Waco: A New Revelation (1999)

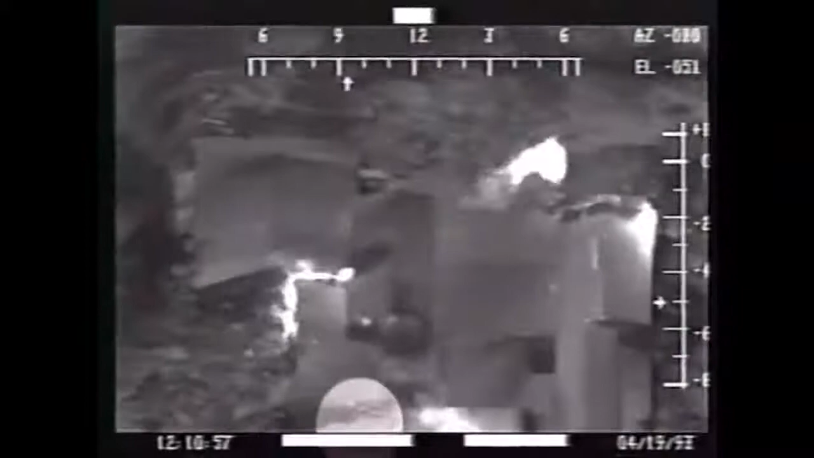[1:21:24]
At 12:10 p.m., the FLIR videotape shows at least two automatic weapons being fired into the back of the burning dining room,
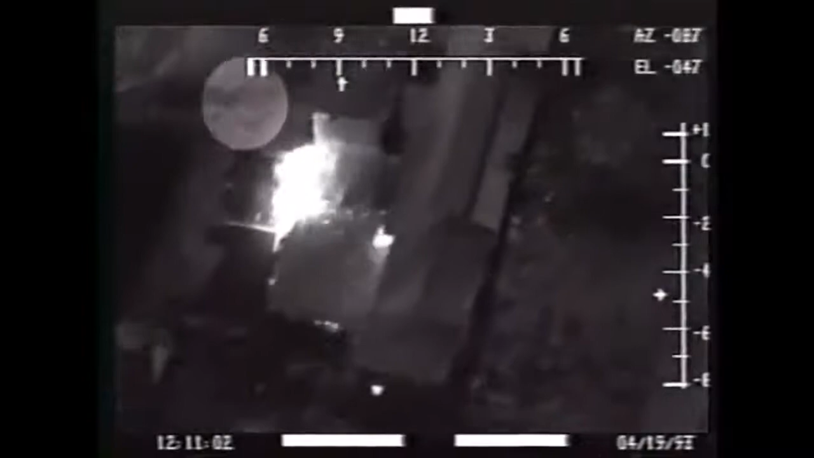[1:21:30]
the only undamaged exit from the building.
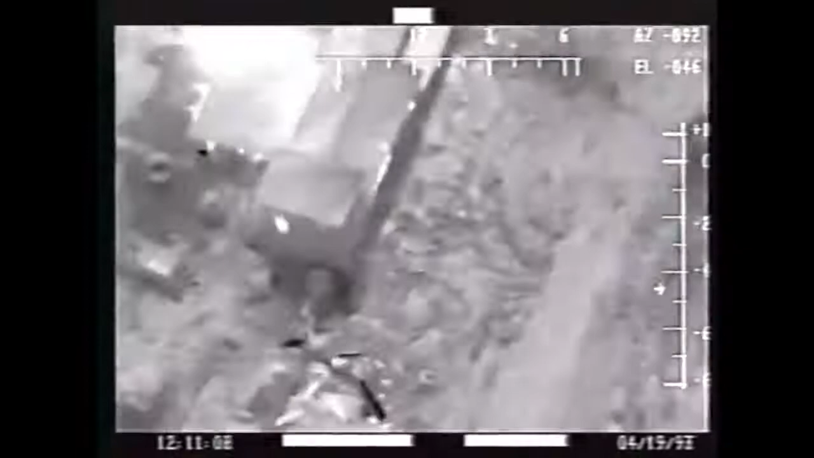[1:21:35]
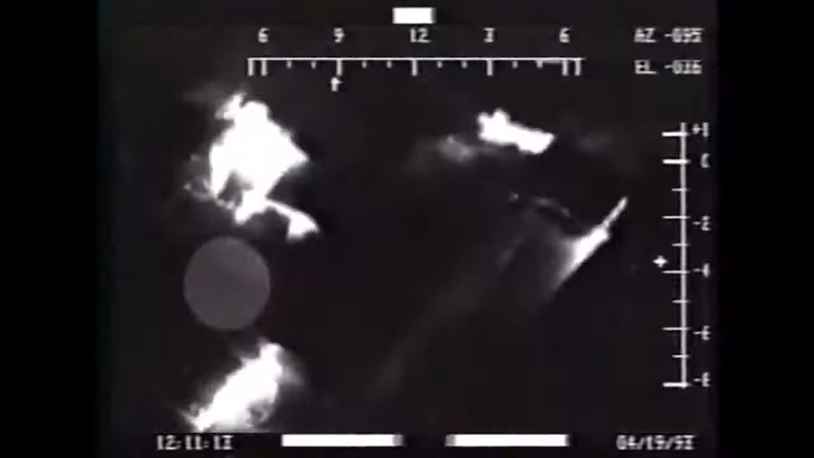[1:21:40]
And what we have is we have men firing automatic weapons, and they're firing into the burning building.